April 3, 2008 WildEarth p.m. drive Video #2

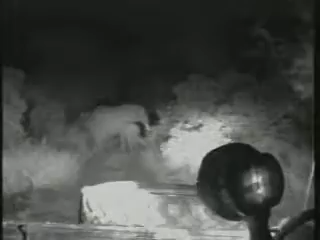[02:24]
Look at that. Evening, ladies. Guys, I've got a feeling we're going to stay with them for a few seconds or minutes, as long as we can with the power,
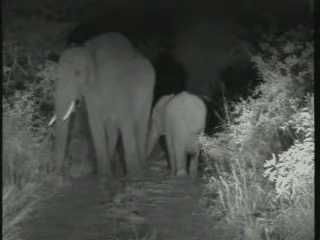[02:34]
but we found the elephants again. Fantastic. And they're nice and relaxed. Already they're settling down with us, making less noise. Getting infrared lights on them as well, so now we can sit in darkness around them. Fantastic. Also seems the batteries are giving us a last effort, and that's very good news. Very, very glad to end off with these guys. Look at that little calf suckling, having a drink.
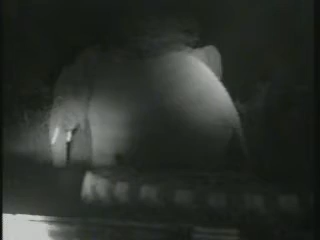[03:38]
We come in peace. Ah, they're such awesome animals. Absolutely magic.
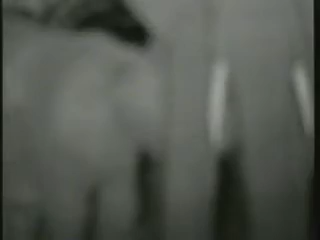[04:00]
Look forward to in future spending a lot more time with elephant and infrared lights, just because they seem even more relaxed. One of my favorite things with elephants is to be with them at night in full moon, and you don't have to use any lights whatsoever. Even with the infrared, we'd be able to look at them just in the natural moonlight, and they become so comfortable and so relaxed.
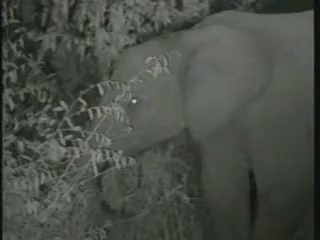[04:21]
I've had it before where you're sitting literally in the middle of a herd, and you, I think infrared lights are going to give us that experience as well with them more often in future. Ah, what a great end to this. Get these elephants again. They're not rushing anywhere. Hopefully they're still around for the next day or two.
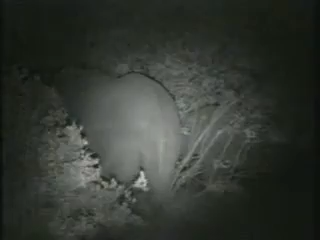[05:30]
Is the question coming through there from Kim asking about if that, I presume you're talking about that little baby from this morning.
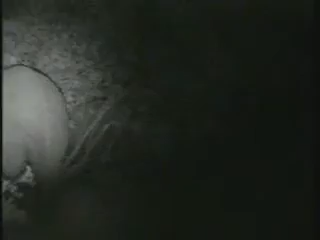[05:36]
The one we saw just now was definitely a little boy. That one with his backside hidden away there.
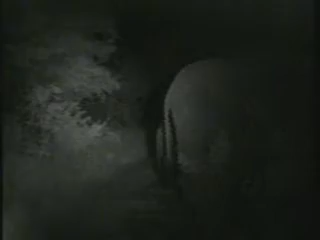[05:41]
But that baby we saw this morning, I'm not quite sure. I think it's a little male, but I'm not 100% sure. And you can normally start telling,
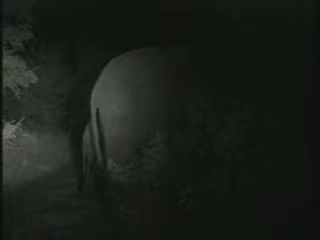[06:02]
Also, the males get much bigger. But yeah, anything from sort of teenage years and younger, you have to look quite carefully.
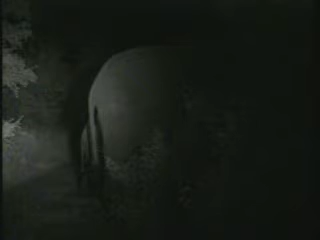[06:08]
Reason being is that all this sort of, look at how classic that looks, the big and the small tail. Reason being is that both male and female elephant have a bit of a loose sort of skin of in the back, so difficult to see.
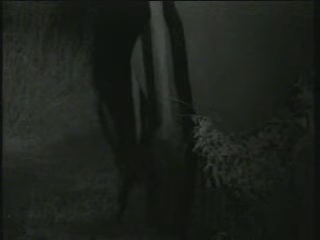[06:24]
So when they're very young, it's quite hard sometimes.